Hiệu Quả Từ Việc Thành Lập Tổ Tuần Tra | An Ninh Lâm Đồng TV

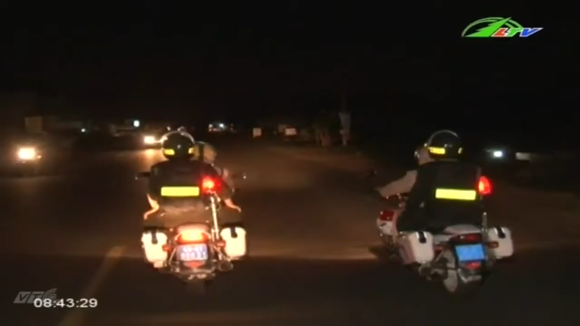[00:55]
Các lực lượng Cảnh sát giao thông, Cảnh sát hình sự, Cảnh sát cơ động, Cảnh sát quản lý hành chính và trật tựa xã hội tiến hành tuần tra trên các trục đường chính của huyện.